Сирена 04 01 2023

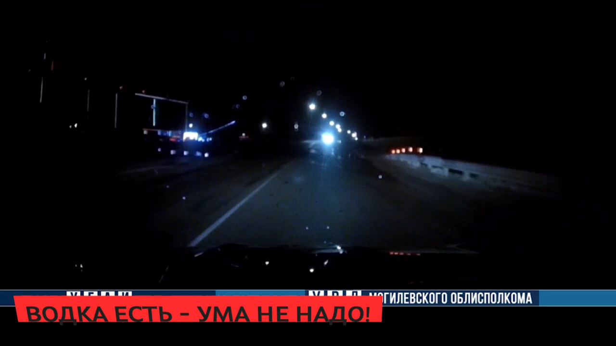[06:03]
1 января в горецком районе наряд гаи подал сигнал об остановке ауди однако иномарка продолжила движение преследование длилось недолго водитель на ходу выпрыгнул из машины которая затем въехала в сугроб после этого из немца выбежали еще три человека инспектором удалось остановить